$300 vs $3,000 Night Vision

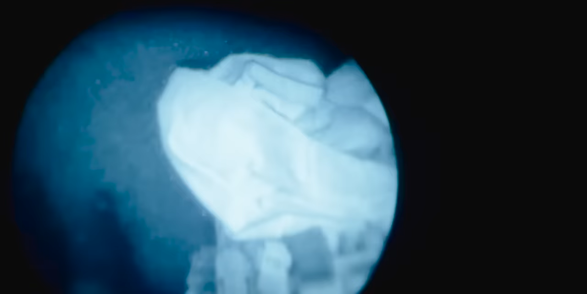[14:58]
But you'll notice on the first clip I'm going to play here is that this is without the IR illuminator.